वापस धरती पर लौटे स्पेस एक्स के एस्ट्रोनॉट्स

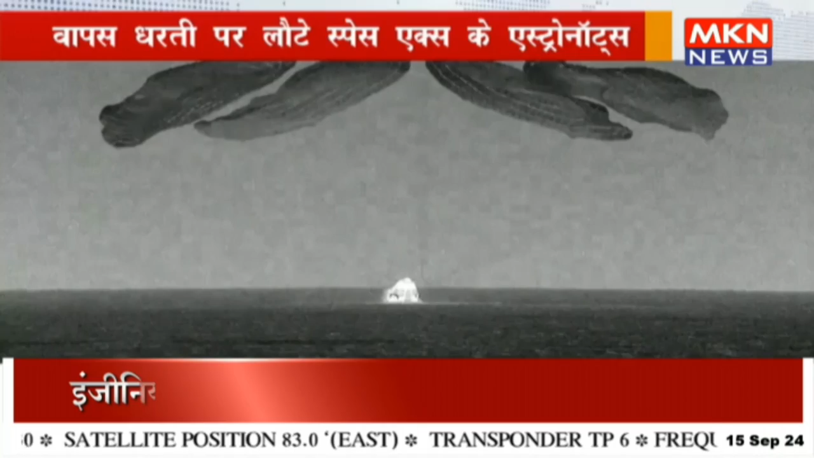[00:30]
मिशन को 10 सितंबर को लॉंच किया गया था पांच दिन के इस मिशन में चार एस्टरोनॉट जिस और्बिट में गये थे उसमें 50 साल से ज्यादा समय से कोई एस्टरोनॉट नहीं गया है आपको बता दे कि किसी भी
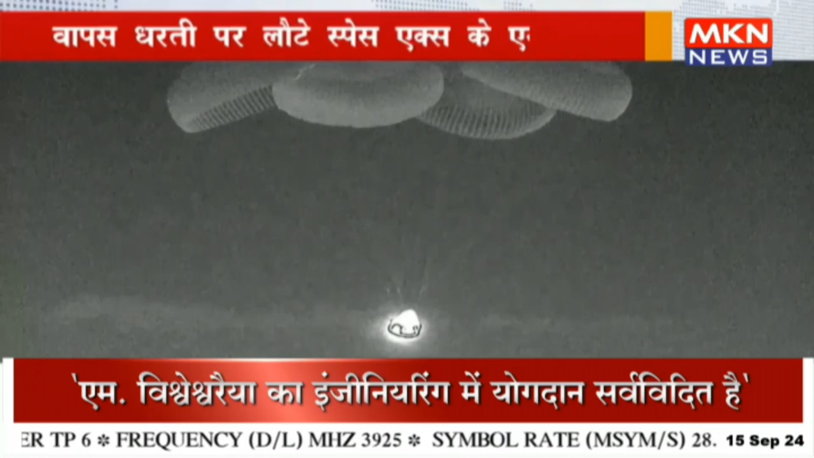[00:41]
स्पेस मिशन का सबसे मुश्किल हिस्सप प्रत्वी पर लॉटना होता है इसकी रफतार को ज्यादा धीमा करने के लिए पेराशूट खोले गए और पानी में लेंडिंग कराई गई वहां पहले से मौजूद बचावदल
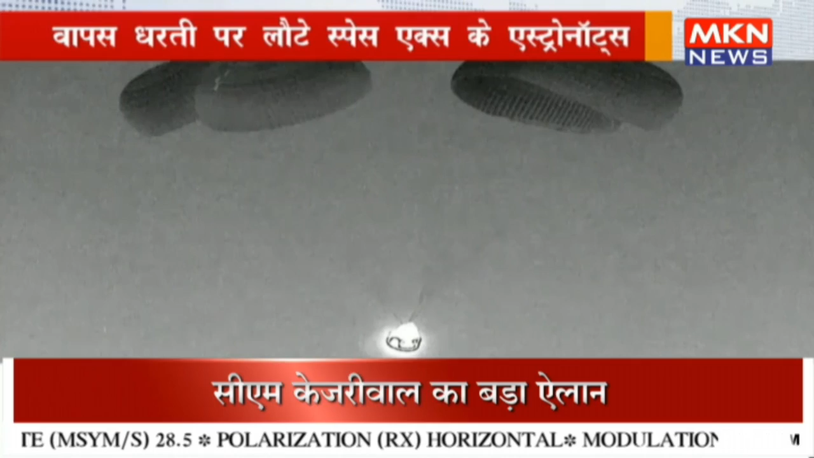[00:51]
की मदद से इन्हे सेफटी चेक के बाद पानी से बाहर लाया गया